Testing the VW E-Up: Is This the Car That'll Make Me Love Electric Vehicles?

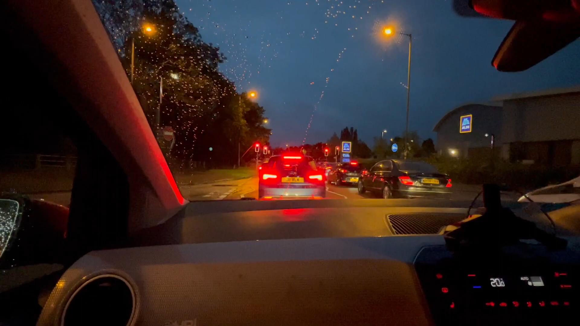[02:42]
Now we are leaving the car a little bit This is the road inside the city And we will reach the highway for a little while And then we will not go there As I told you that it is a little distance I mean 25 kilometers